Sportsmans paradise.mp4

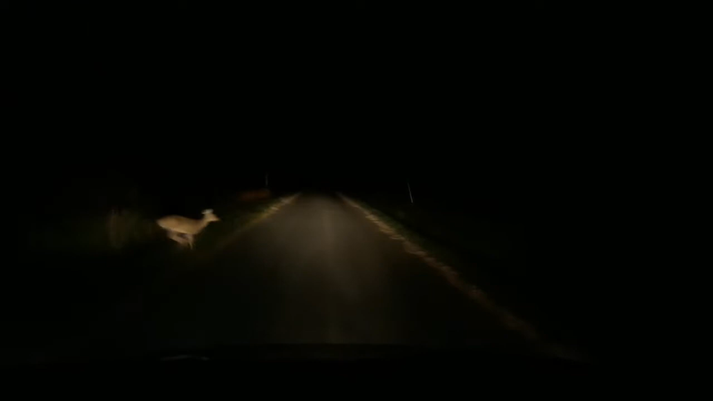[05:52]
Just crossing the road. So there's deer out here. That's a good thing. There's another one. A buck. Nice big buck. I don't know if I got that on film. I was watching the road, watching the buck. The rut has begun. That's a good sign. That's a real good sign.